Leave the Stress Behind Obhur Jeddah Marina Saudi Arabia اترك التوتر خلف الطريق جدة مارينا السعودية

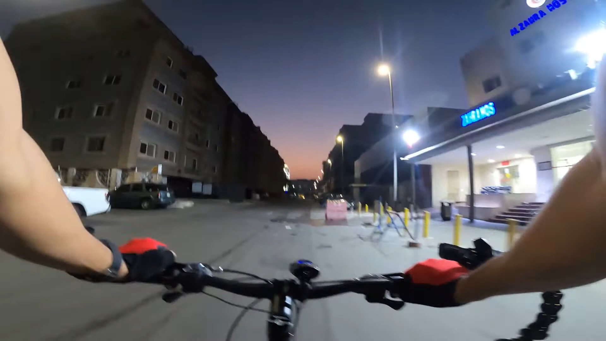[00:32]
We are approaching the River Springs Sultan Road and we will go to or continue to the right northbound.